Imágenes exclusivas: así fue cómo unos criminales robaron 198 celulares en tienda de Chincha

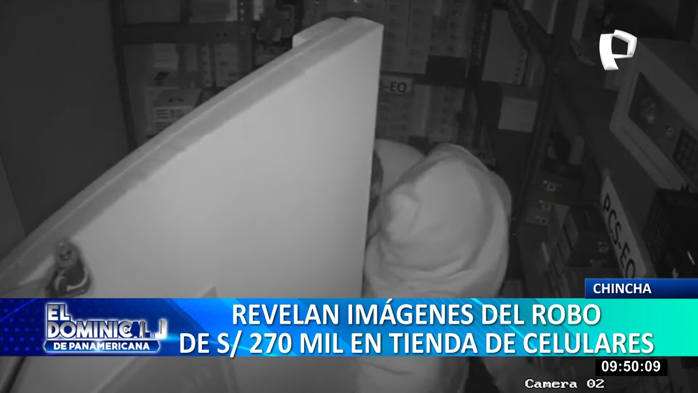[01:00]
Su primer objetivo es la caja fuerte del comercio. Tras notar la presencia de la cámara, el ladrón de mascarilla decide romper la misma para evitar siga registrando su ilícito accionar.